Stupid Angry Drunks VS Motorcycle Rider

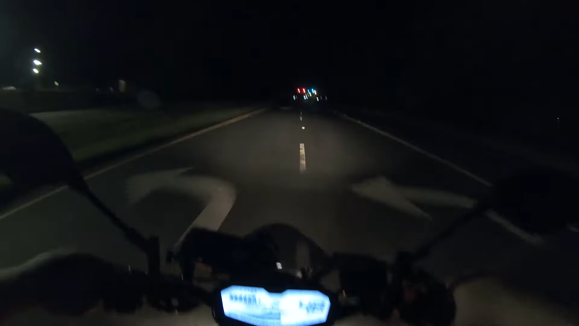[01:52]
Whoa, I don't know what that was. Bump. Yeah, I need to let this air out a little bit. I can't see jack. We'll just go for a little cruise around town. Since it's a nice night, it done rained. Now it's gonna cool off all nice. Come on, light. I hate sitting at these lights. Even the big truck ain't even setting it off.
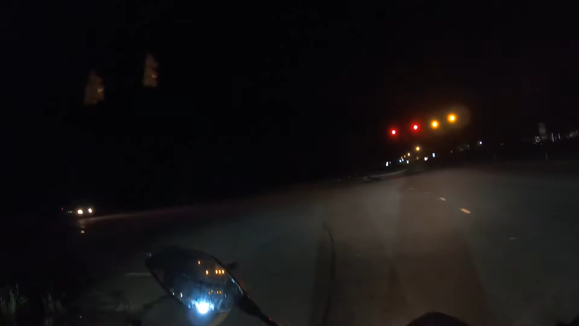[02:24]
Hopefully that'll be it right there. Nope. That's some bull turkey right there, buddy. At least it's changing quick again. What in the hell?
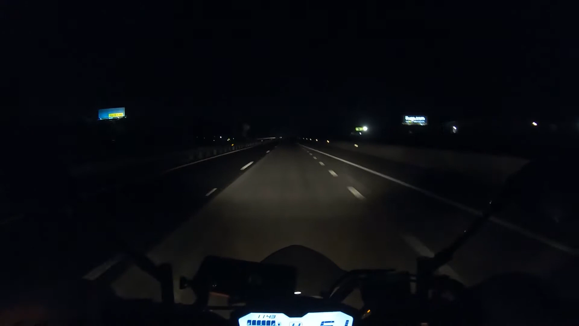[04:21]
I can see a little better. The humidity is crazy, but it feels good. Can't tell what's what out here tonight.
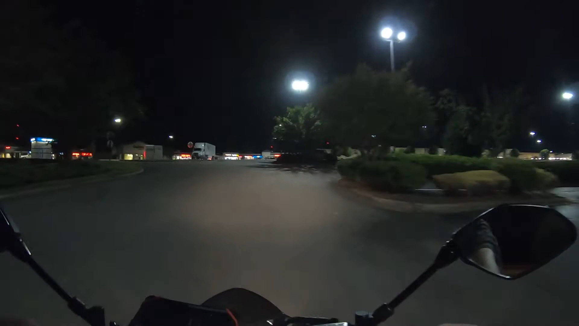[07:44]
Some of us live that nightlife, not because we want to, but it's because what we got to do to survive, baby. We'll just do a big lap. Uh-oh, buggy time.
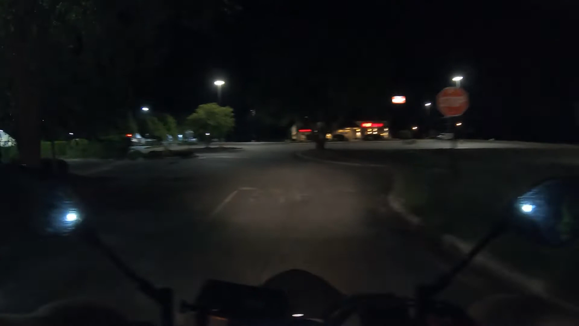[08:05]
What's over here anyways? A little trailer, don't look too bad. Rent me. Oh shit, I remember somebody saying that they rent trailers.
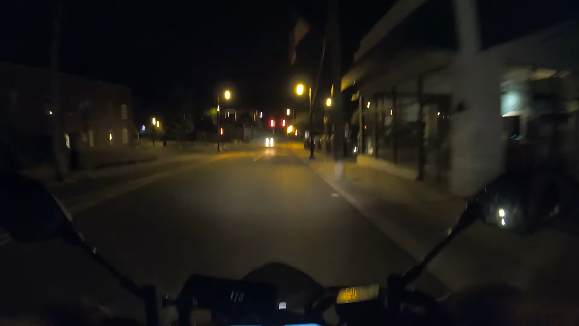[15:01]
What are we gonna get into, people? What y'all wanna do? I should have got out and rode a little earlier today. All I did was go get something to eat and come back home. another red light.
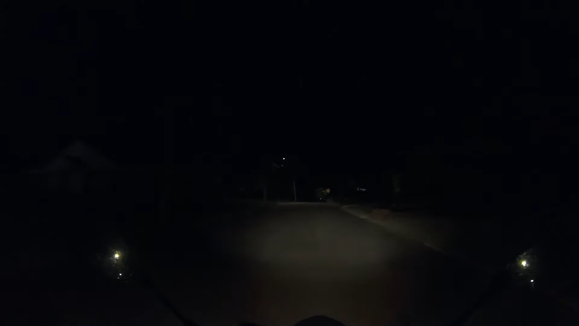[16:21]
Should have took that one. There might be another one I can take on the right. Just a nope, guess not.